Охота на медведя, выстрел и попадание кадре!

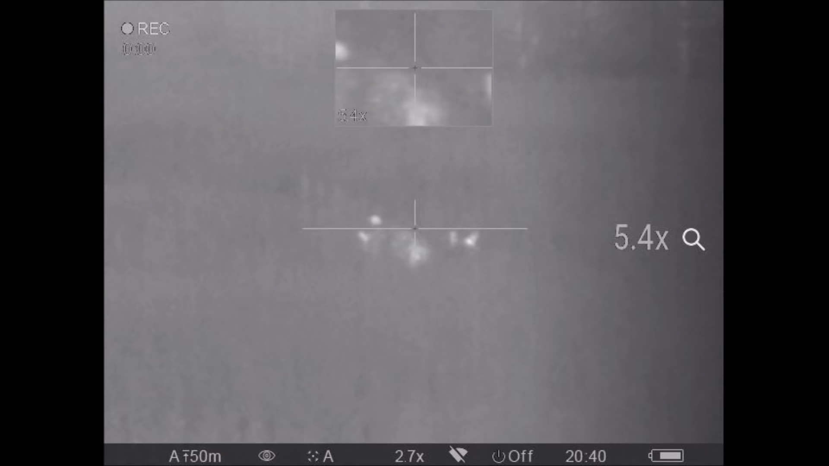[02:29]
На поле медведица с медвежонком. Она в полной безопасности, им ничего не угрожает. Для нас это просто яркая встреча и очередное впечатление.
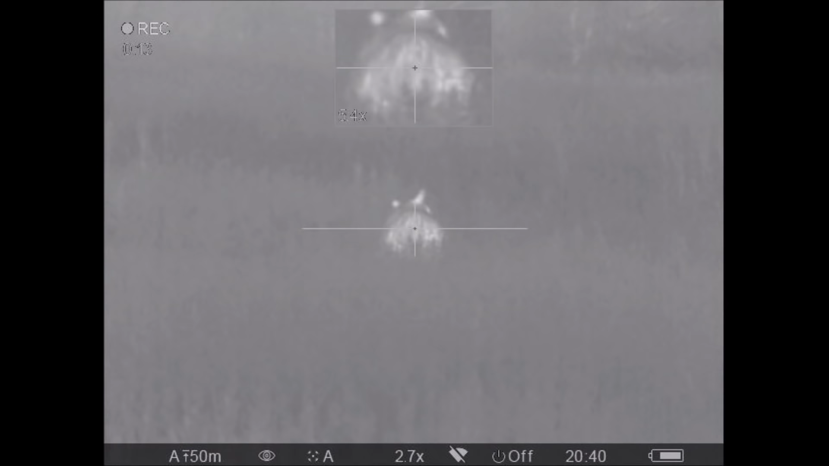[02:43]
Сохраненное, кстати, благодаря нашему оборудованию. Не лишним здесь будет сказать, что вот это овсяное поле дает возможность этим зверям подготовиться к зиме и благополучно перенести ее.